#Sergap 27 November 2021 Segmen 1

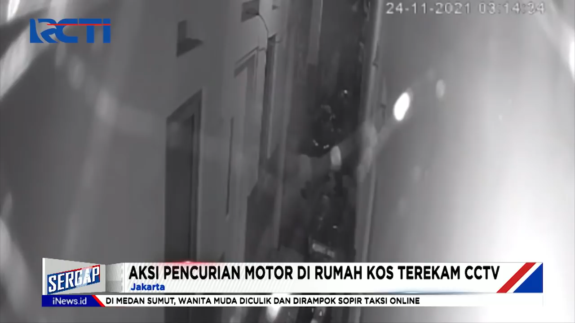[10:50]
Sebelum beraksi, keduanya sempat terlihat berjalan kaki dan mondar mandir diduga mengincar motor perhuni kos yang terparkir.